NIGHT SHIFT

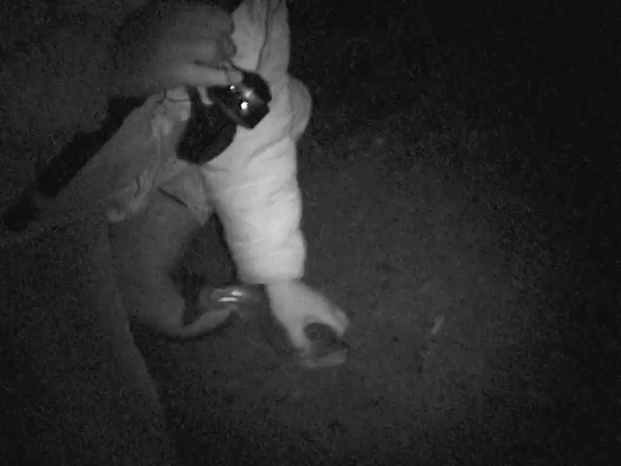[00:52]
That's the first one of the night, Robert Bean. And now we're casting in with 5 seconds. Let me get my stick.